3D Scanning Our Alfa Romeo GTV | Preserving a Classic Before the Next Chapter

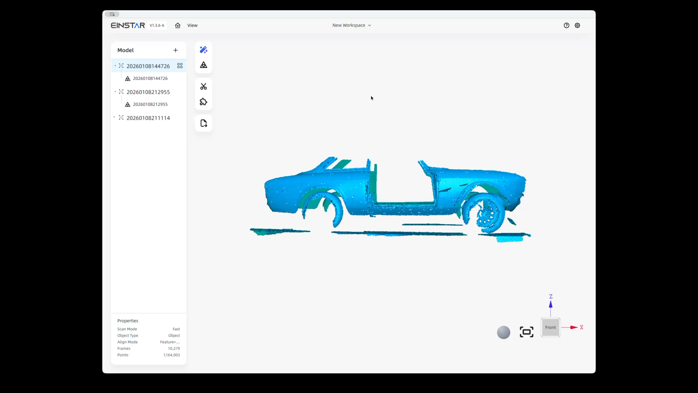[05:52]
All right, we are at my computer, and I've got the NSTAR StarVision software up and running. So this is the file I plugged in the Vega to the computer and downloaded the file. I also did a couple other files I'll show you here in a second.
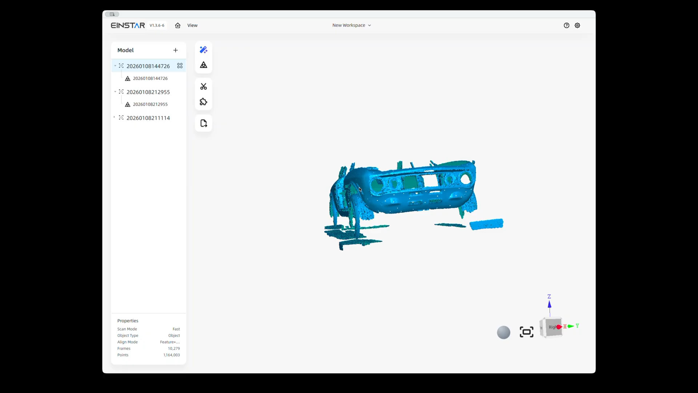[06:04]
But as you can see, it's pretty rough, got some holes in it, all that fun stuff, but not too bad. Looks really good. So I did some measurements from here to here, the mounting points of the bumpers, and here to here.
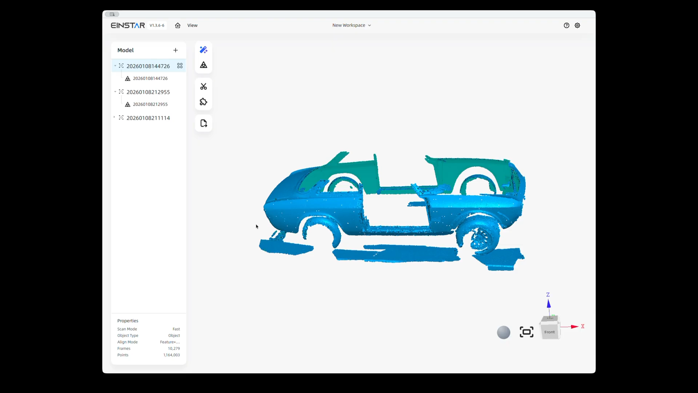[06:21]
And I did some rear taillight measurements and some measurements here. I'll try to get it straight for you.
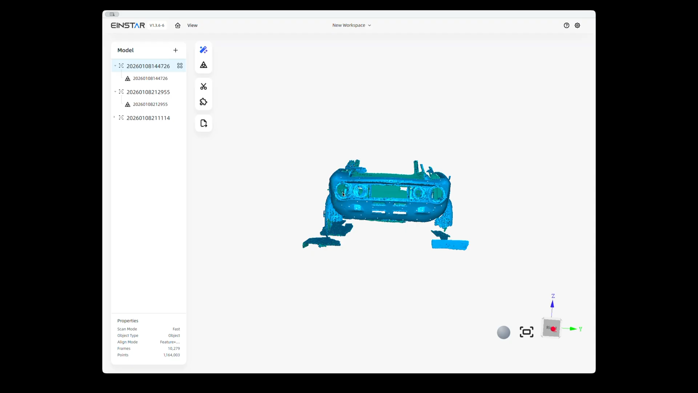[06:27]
And some measurements here on the headlights. So what I did is, once I cleaned up everything, got rid of all this noise down here, I did a mesh.
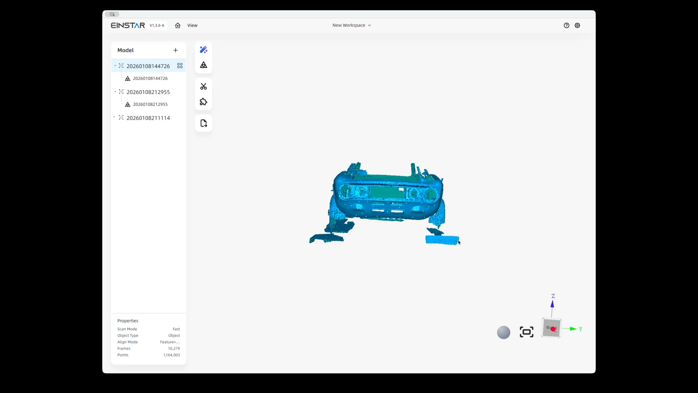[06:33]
And let me show you the mesh. And there you go. There's a mesh. Now I've still got a little more cleanup here. I could probably just remove these wheels or what have you.
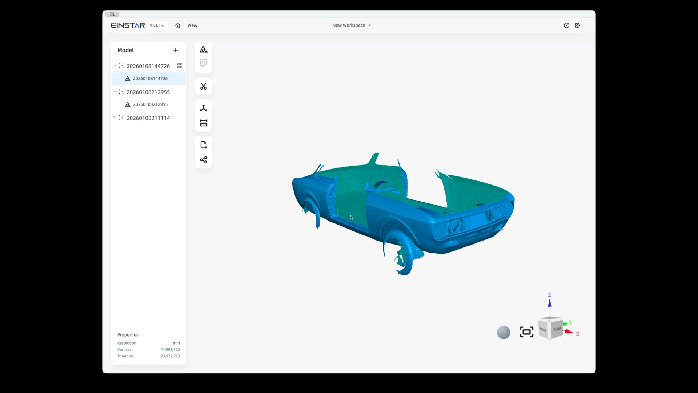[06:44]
But all of the data was retained. I filled in holes. There were some holes around. So I filled them in. So it was basically filling in all the holes, which is still fine.
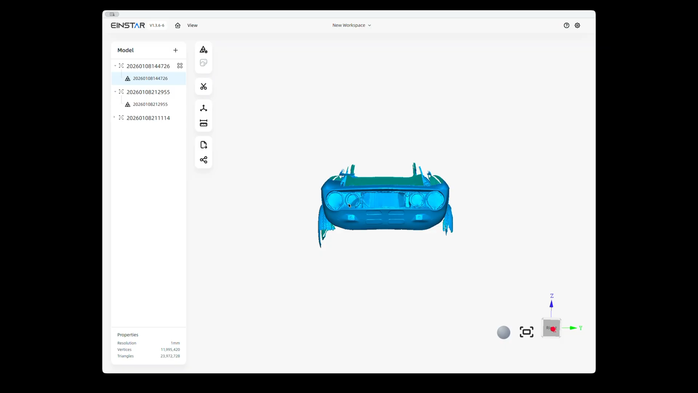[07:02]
Everything matches up. I did some, again, more measurements. All the measurements look really good. The whole nine yards, you know, you can just kind of see.
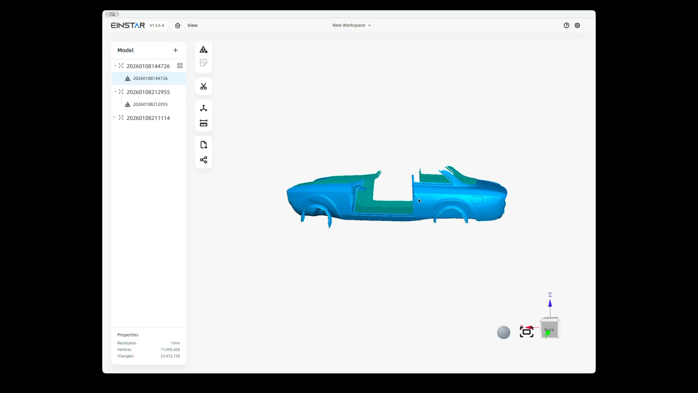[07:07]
A little noise here. That may be some dust on the car or something like that. But the Vega did a great job capturing the car.
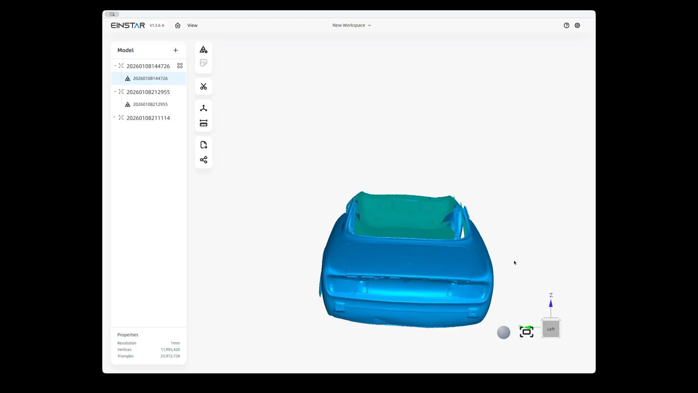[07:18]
I mean, even to the point where the, right here,
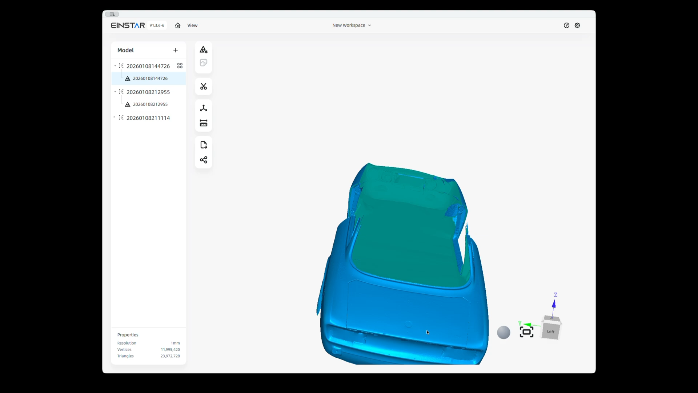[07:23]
the, where the logo would go for the Alpha.
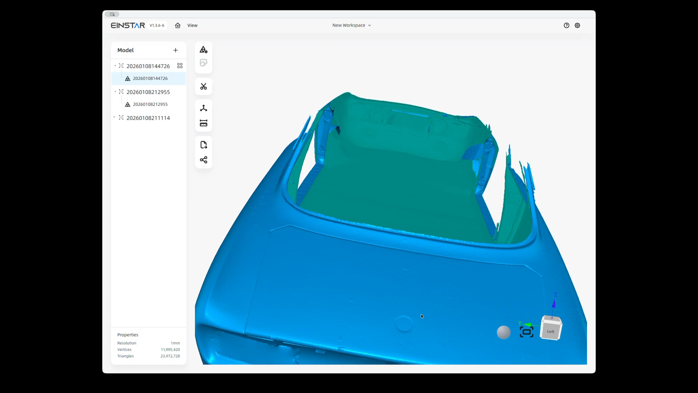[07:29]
So anyway, these are like tapes,
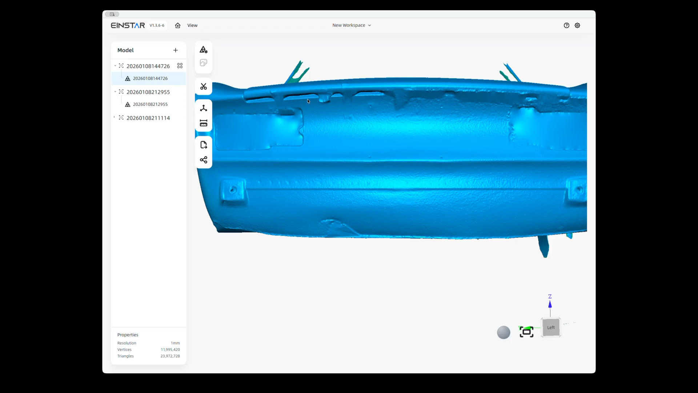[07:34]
tape that I taped down the trunk a little bit just to kind of hold it down and come back out a little bit.